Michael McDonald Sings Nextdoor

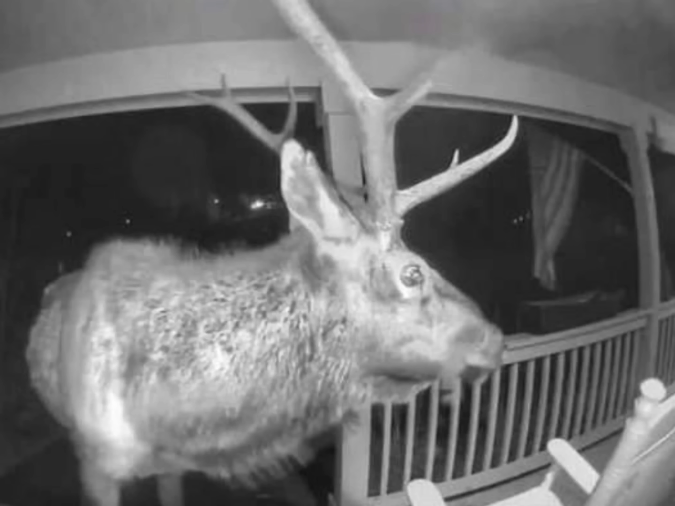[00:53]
Is this a coyote? It might be just a girl. It looks bigger. You'll leave my patio furniture. My apologies.